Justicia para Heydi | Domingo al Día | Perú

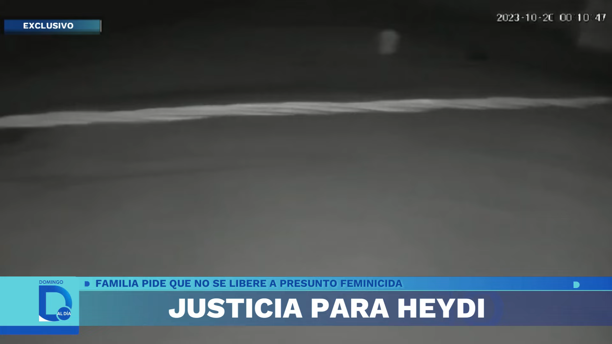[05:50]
Cuando la cámara vuelve a girar, aparece él yendo detrás de ella. Y él la empuja y ella se agarra la cabeza. Él la está regresando a la fuerza.